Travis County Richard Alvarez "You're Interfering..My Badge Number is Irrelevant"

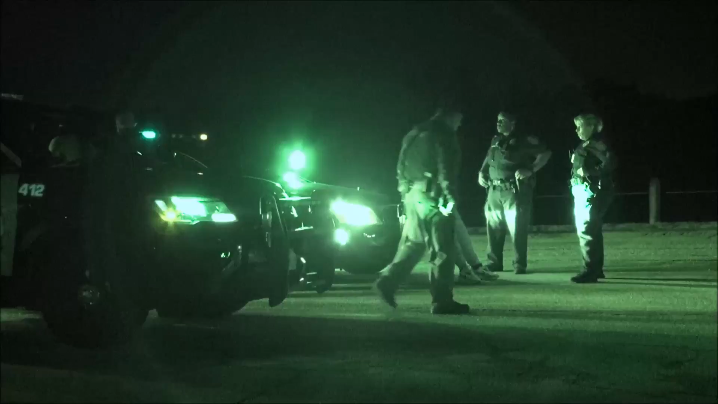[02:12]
Two cruisers over there, two more, and a fifth one back in the back.